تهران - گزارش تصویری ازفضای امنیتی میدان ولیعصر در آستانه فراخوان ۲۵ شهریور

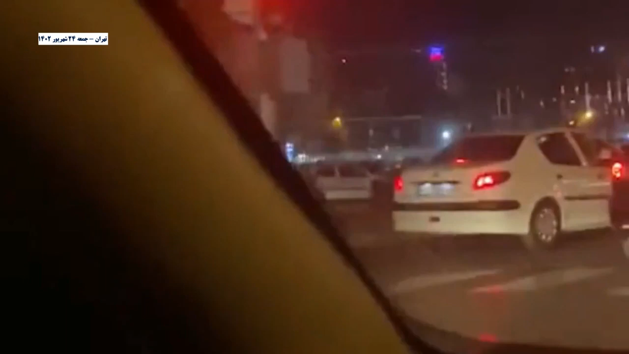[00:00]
این شب شب قطف مکومتی محسا همینیه اینجا میدون بلی اصره این جمعیت وایستادن برای سرکوب مردم مرد بر جمهوری اسلامیه ارازال خامنهیه